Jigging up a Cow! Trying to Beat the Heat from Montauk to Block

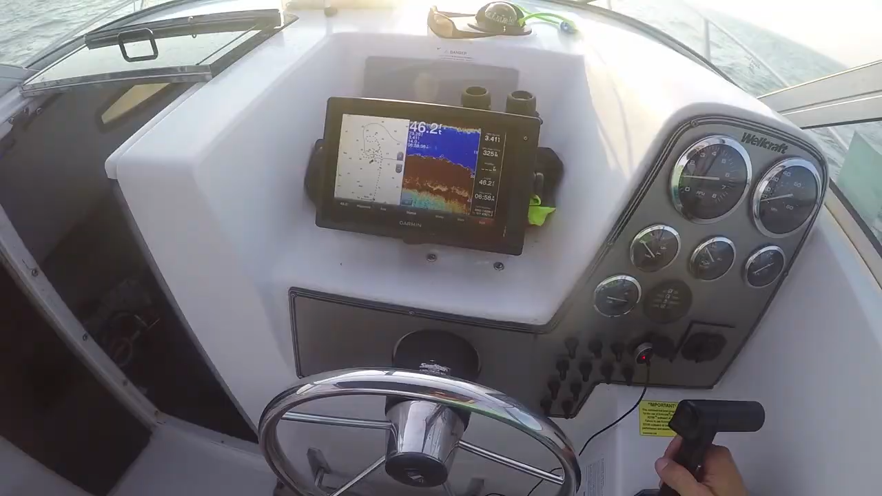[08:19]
oh my gosh it's ridiculous it's all fish fish on fish on